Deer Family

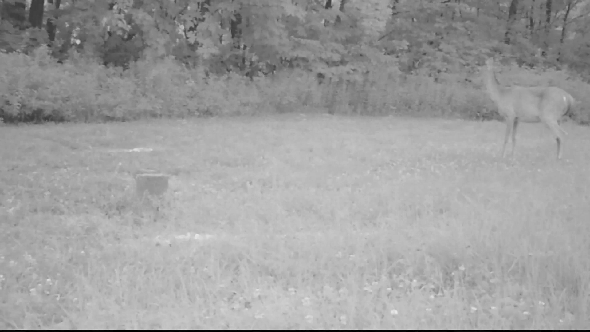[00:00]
nervous-looking deal last night, folks, and here's why. She brought up her little fawn for the first time. He showed up about 8:15 or so, and that's why the video is not as dark as most of my videos are. This is sort of twilight, half between day and night. So they ate in the yard, and had a jolly old time for themselves.